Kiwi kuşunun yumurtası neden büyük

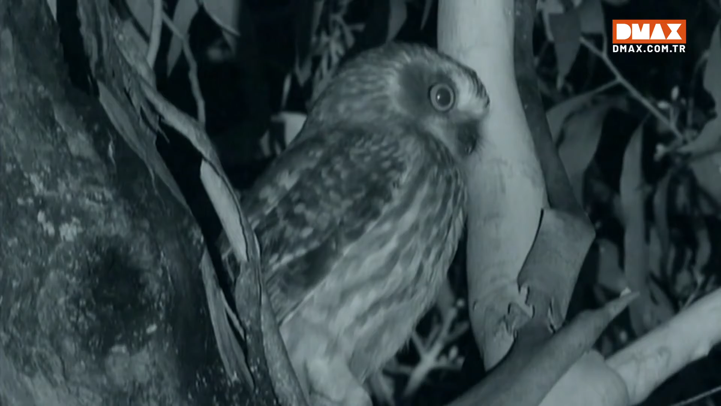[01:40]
Bu kivinin ezeli düşmanı yerel bir tür olan mor pork baykuşu. Yetişkin bir kivi ile boy ölçüşemez. Ama ufak bir yavru mükemmel bir yemek olur.